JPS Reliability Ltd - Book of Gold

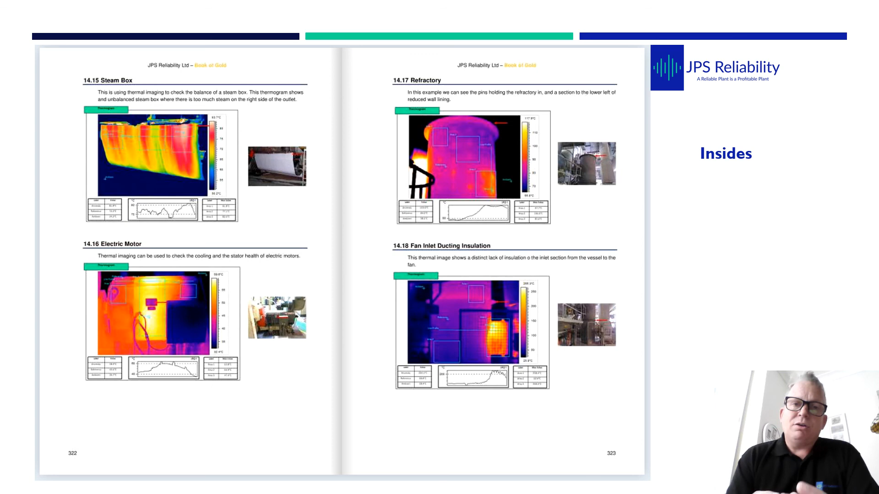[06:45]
And at the very back of the book, we try to collate our types of thermal imaging defects we find. So these are obviously mechanical process.
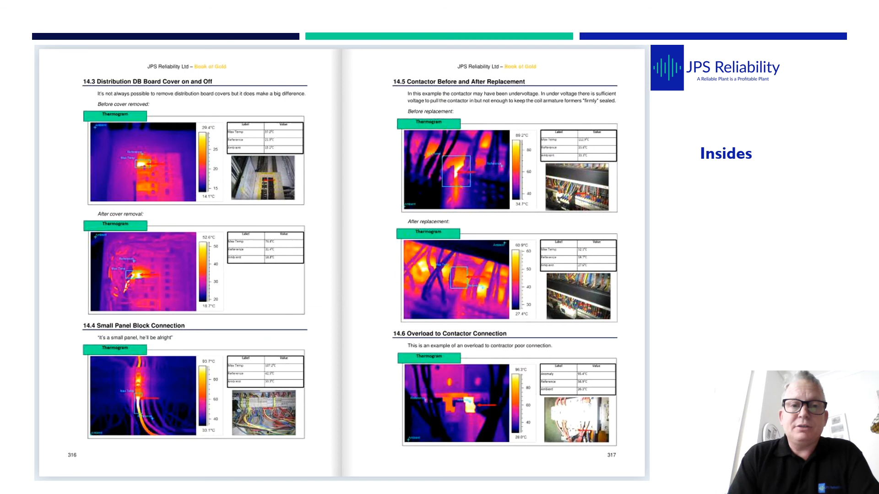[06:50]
And then you've got the classic electrical defects as well.